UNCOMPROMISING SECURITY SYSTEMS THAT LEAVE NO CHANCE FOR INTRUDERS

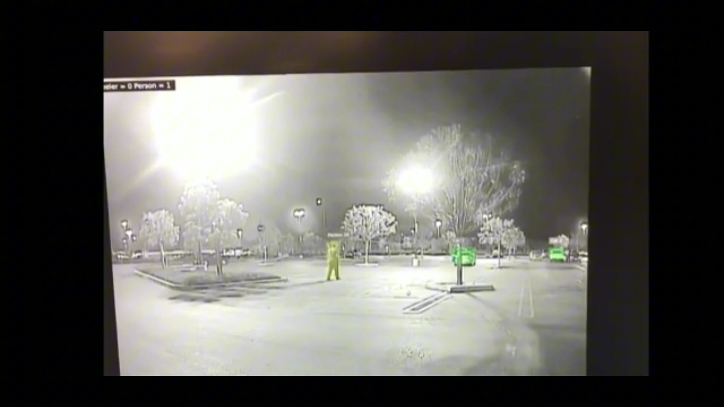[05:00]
Temperature range minus 25 degrees Celsius Plus 55 degrees Celsius Recharging system 65 water